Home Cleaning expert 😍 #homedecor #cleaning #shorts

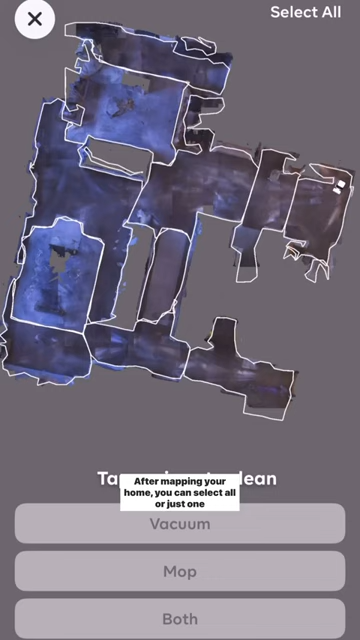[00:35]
After mapping your home, you can select all or just one region and know how to clean that area. You can also schedule cleaning so you can just set it and forget it.